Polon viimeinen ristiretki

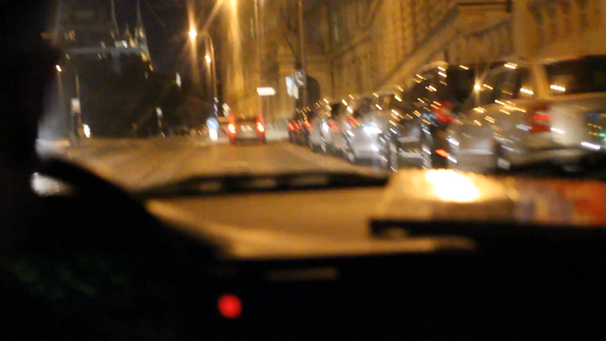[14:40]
Kohti. Tossa lukee hotelli. Noni, sinne mennään katsomaan. Toi näyttää tosi hyvä. Ton perään, joka vilkuttaa tossa noin.